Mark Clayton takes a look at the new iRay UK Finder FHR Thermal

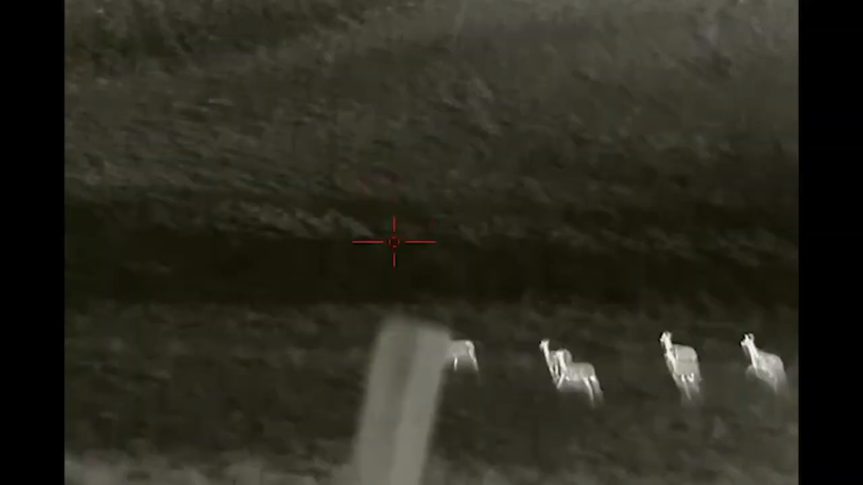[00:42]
the picture through this and the quality
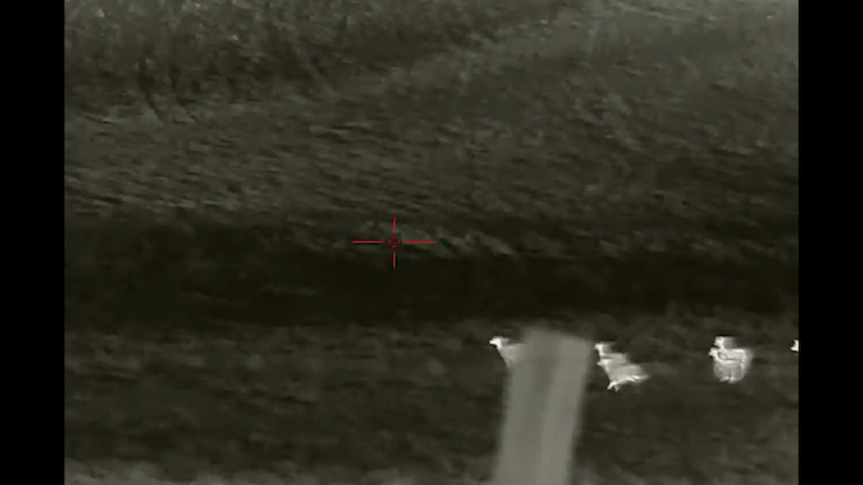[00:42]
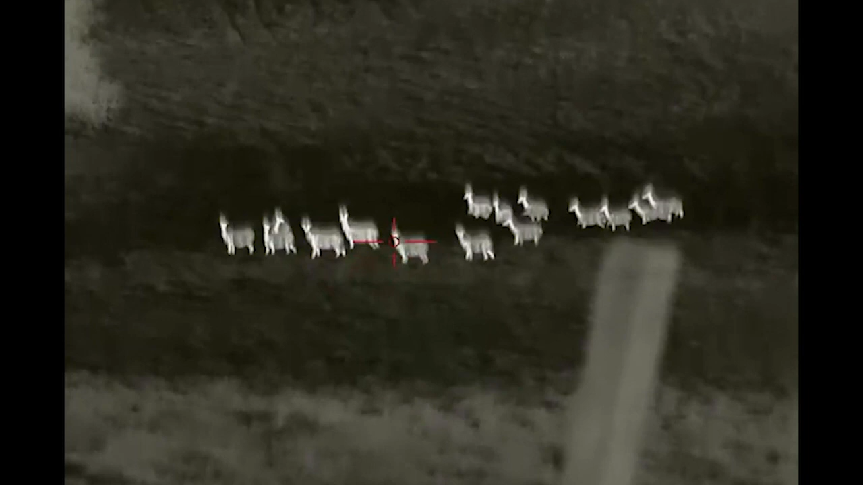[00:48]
is absolutely unbelievable you need to have a look through one of these if not buy one
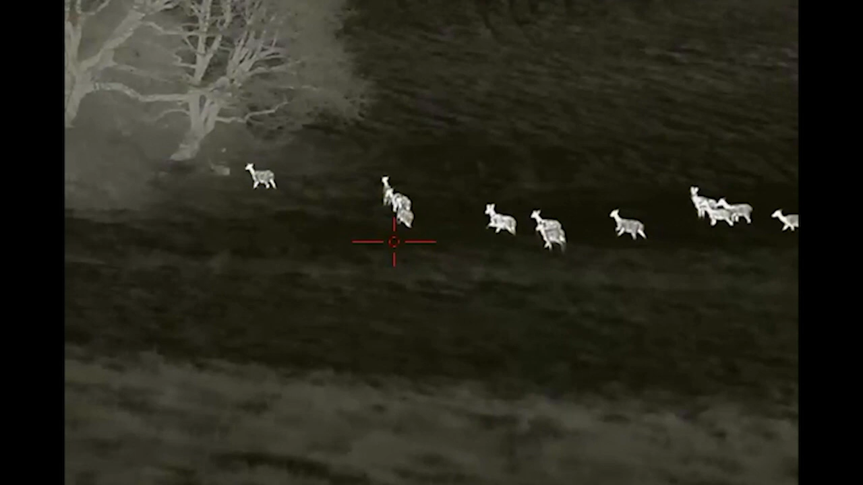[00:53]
i'm astounded the quality of the picture you get through this as you know i've got other